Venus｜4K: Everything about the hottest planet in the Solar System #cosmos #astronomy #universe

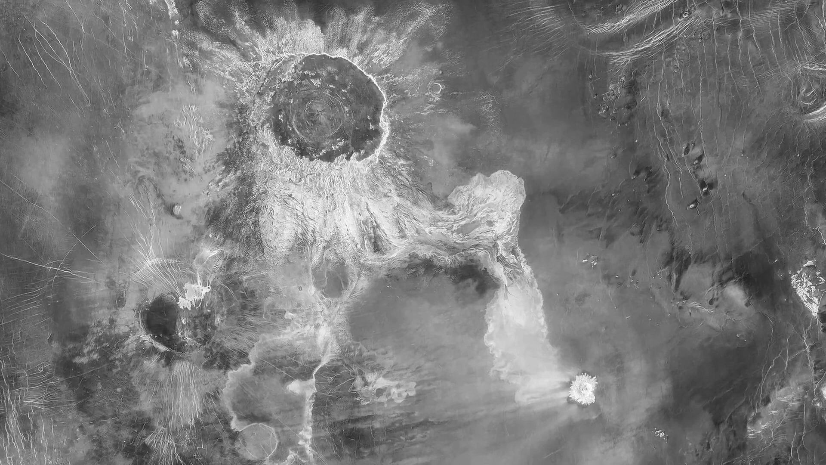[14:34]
For the same reasons, about 1,000 asteroid impact craters are still intact on the surface.
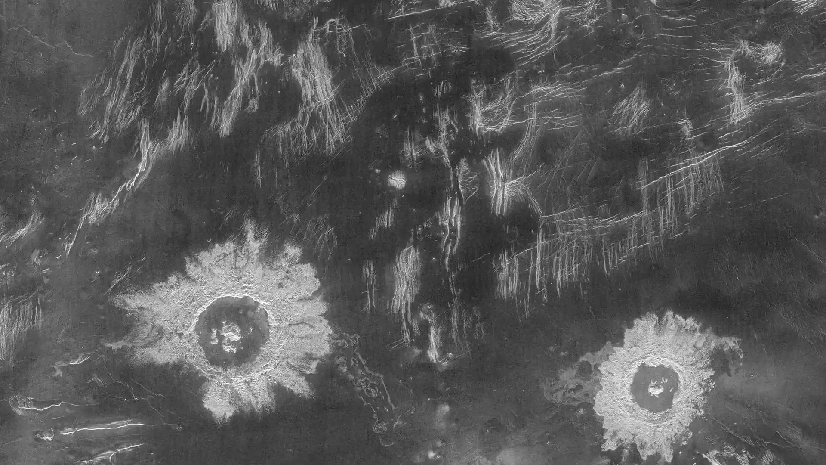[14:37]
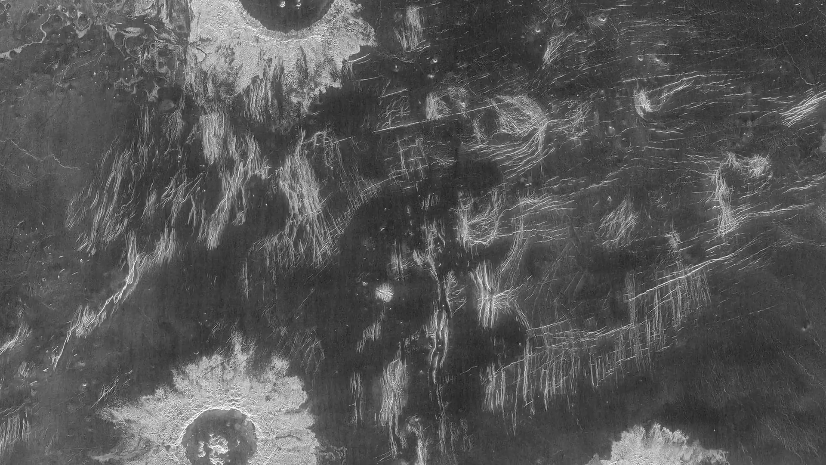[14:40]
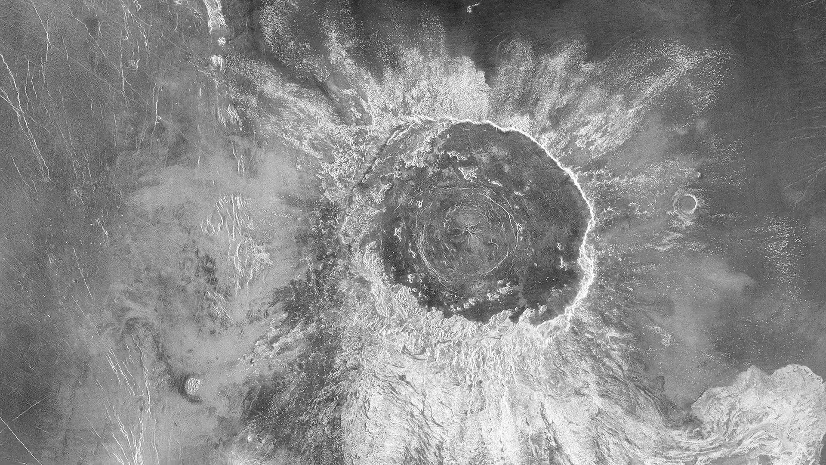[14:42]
They are distributed fairly evenly and range in size from a few kilometers to several hundred kilometers across.
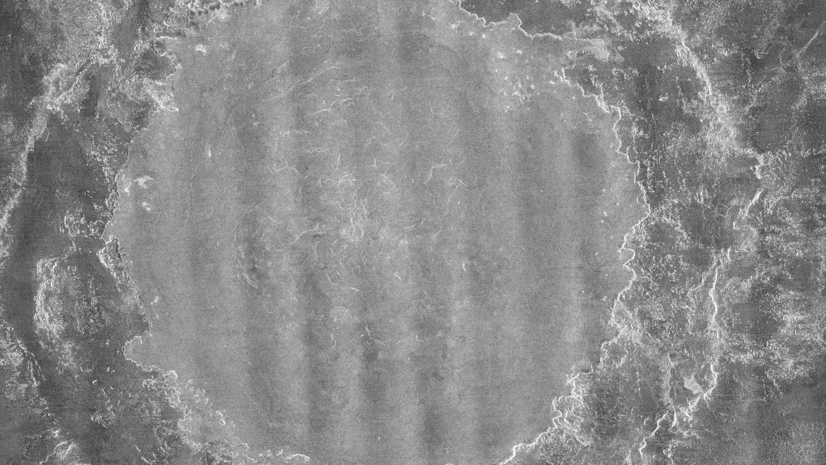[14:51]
The largest one is located north of Aphrodite Terra and has a diameter of 270 kilometers.
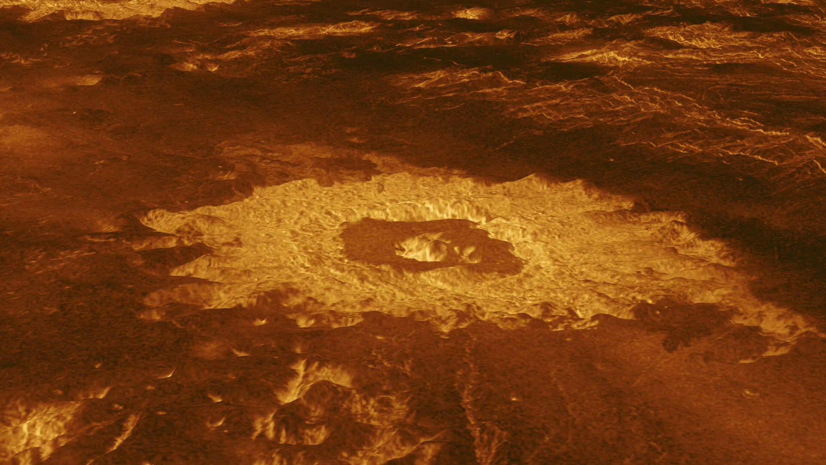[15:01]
An intriguing phenomenon is that Venus lacks craters less than 2 kilometers in size.